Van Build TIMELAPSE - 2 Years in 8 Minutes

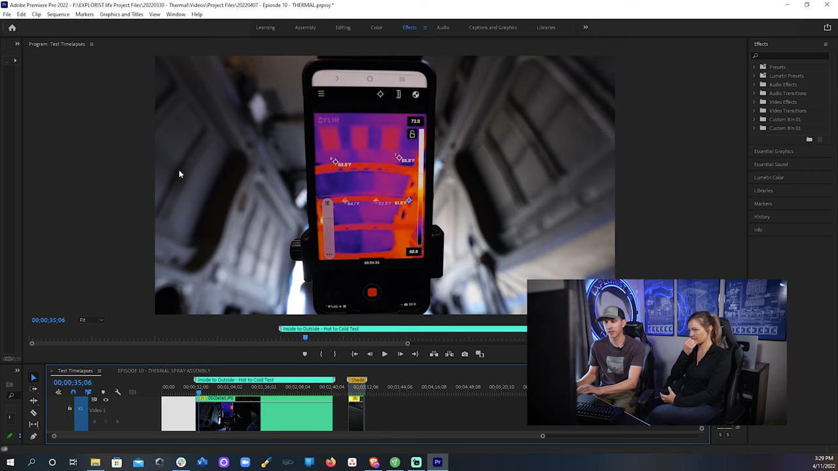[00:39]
We also tested this with a thermal camera which worked pretty well.